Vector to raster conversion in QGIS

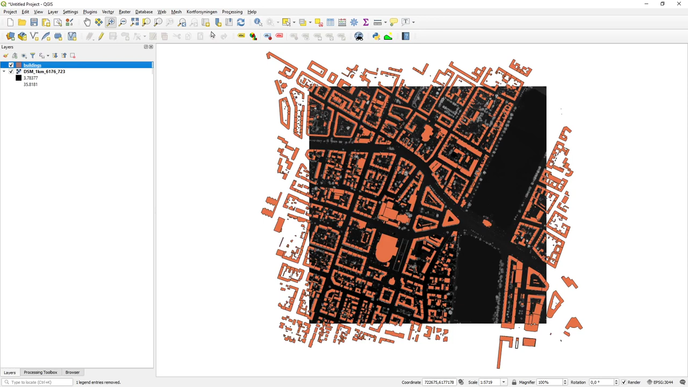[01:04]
so i got my vector layer and my raster layer here and i know that i'll be using this vector layer together with the raster layer for some later operations so it's important that when i convert my vector to raster that the raster i create matches the cells cell size not only the cell size and coordinate system but also exactly where the borders of the cells are located so therefore when i do a conversion so i we can of course do it from the
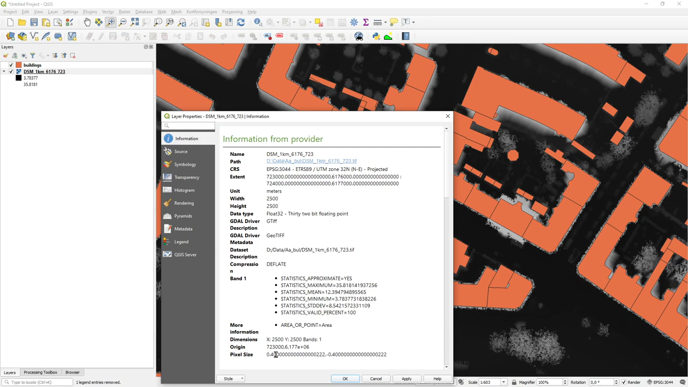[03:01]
layer here and properties on it now i want the information it says up there here what the coordinate system is but interesting here is that it has a pixel size of 0.4 meters okay so that's what the information i want to need for this so i can now go and do my conversion and where i say one and my unit is at you referenced and they are 0.4 and 0.4
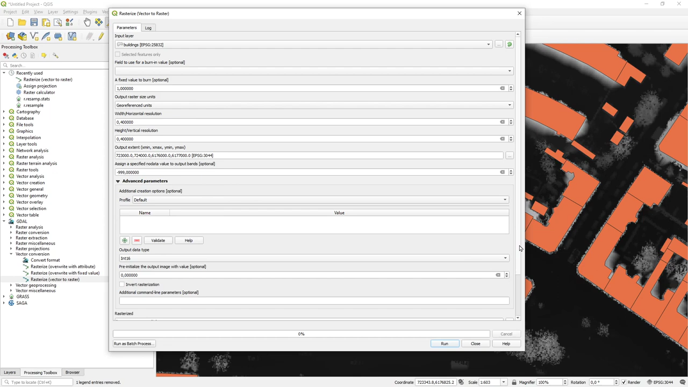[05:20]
so that's a little advanced thing we can do here and then we can run our little process here and we have now rasterized our buildings the trick we
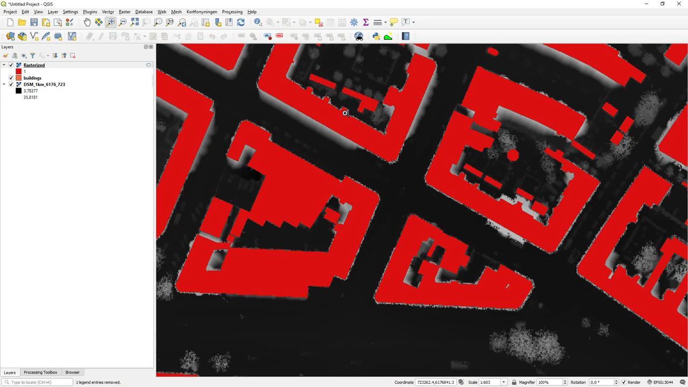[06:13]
little tricky corner is that these raster cells exactly line up with the raster cells